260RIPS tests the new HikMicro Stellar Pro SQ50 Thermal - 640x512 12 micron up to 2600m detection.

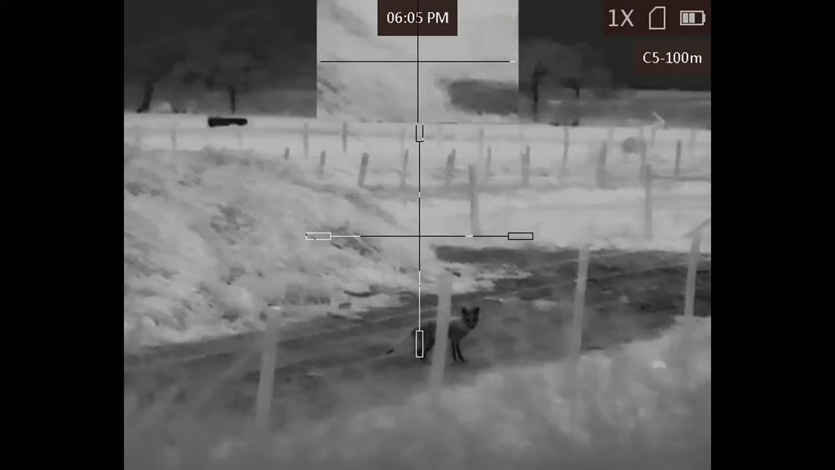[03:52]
You'll also notice on the scope you get quite a high level of definition in the image.
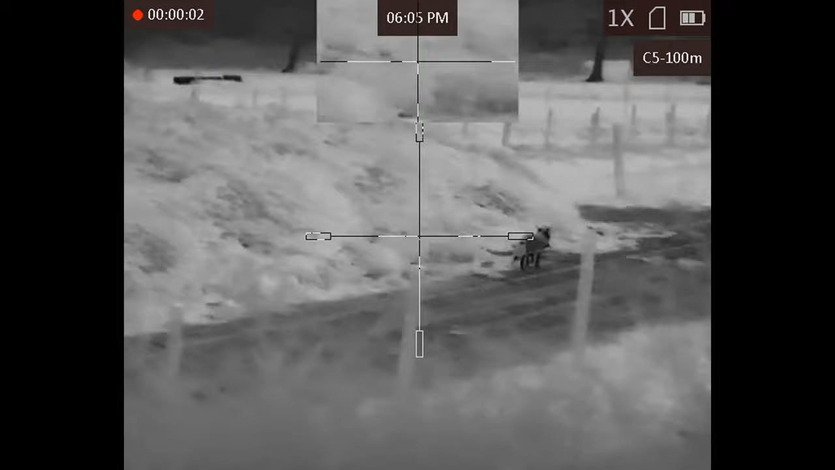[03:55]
It's not just like a white or a black silhouette,
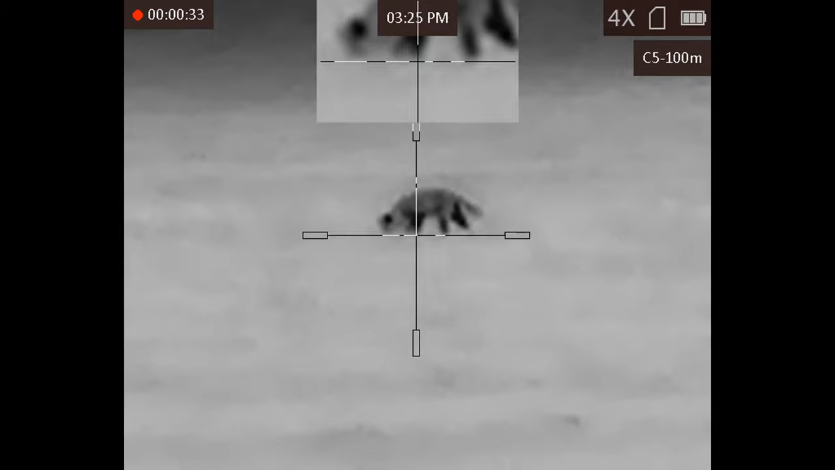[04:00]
or certainly not when it's at kind of sub 100 yards.
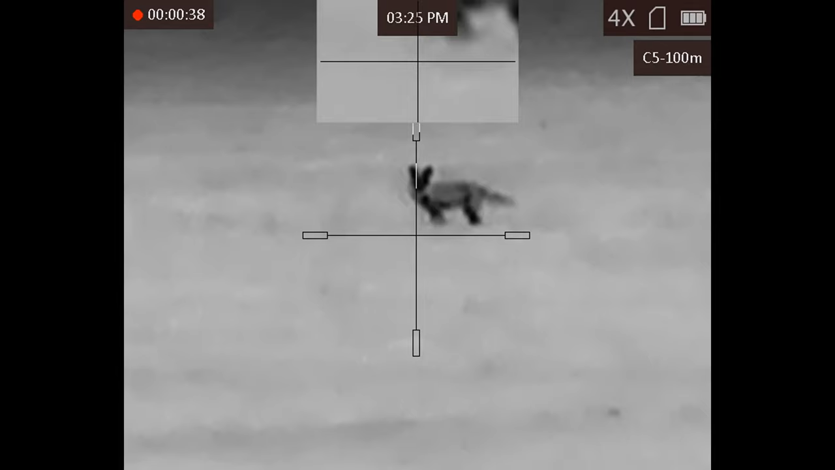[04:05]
Obviously the further you go out and with the higher magnification, then it does tend to get a little bit grainy, as you would expect from most thermal or night vision scopes.
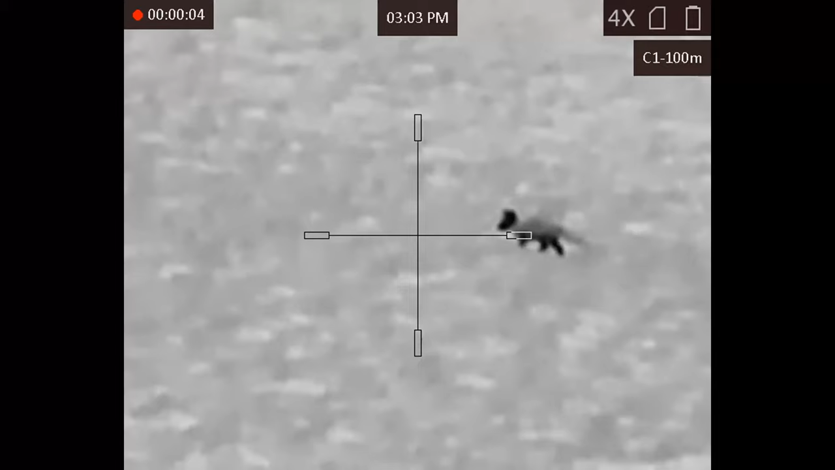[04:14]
I must admit, I do tend to use this on quite high magnification. I really love that zoom function. I get a little bit carried away.
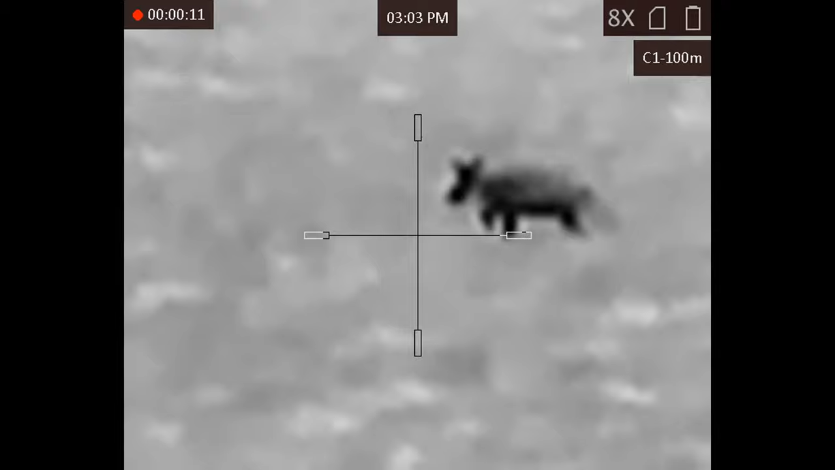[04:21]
I love to zoom right in on the target. And so it does go a little bit pixelated, but that said,
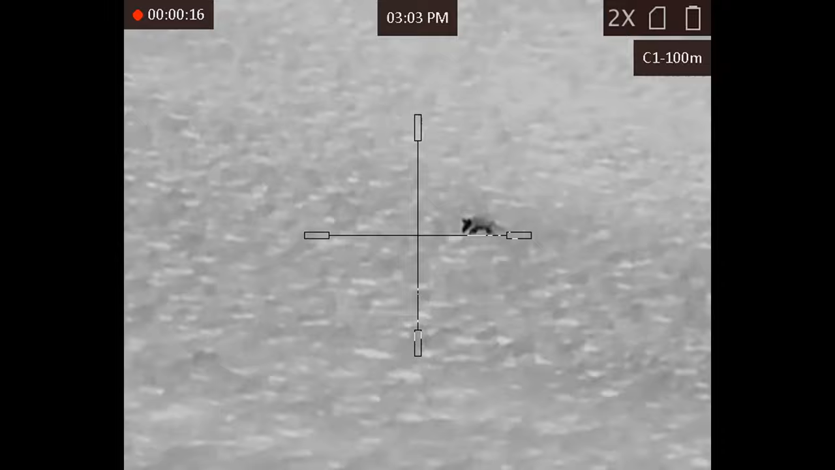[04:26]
it doesn't stop you precisely aiming your shot. So having had this only a couple of weeks, I've only probably shot out to probably about 150 yards.